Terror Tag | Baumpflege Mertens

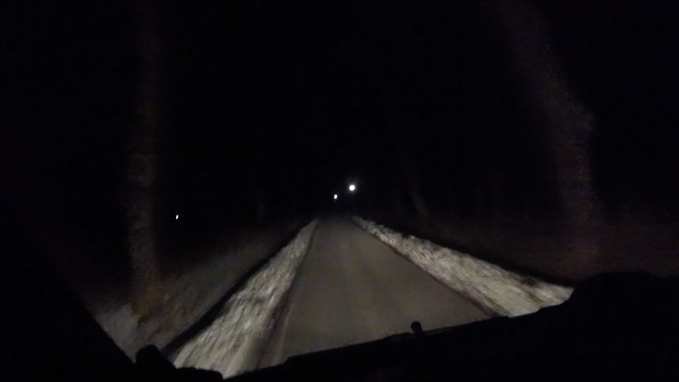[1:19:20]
fast zu Hause da wo das Licht gerade angegangen ist da sind Leute bei mir zu Hause vorbeigelaufen ja da blinkt auch was dann werden die Hundis mithaben oder so bin mal gespannt wer das ist das ist das coole wenn die Leute bei uns zu Hause vorbeilaufen geht automatisch das Licht und die Kamera an sehr sehr gut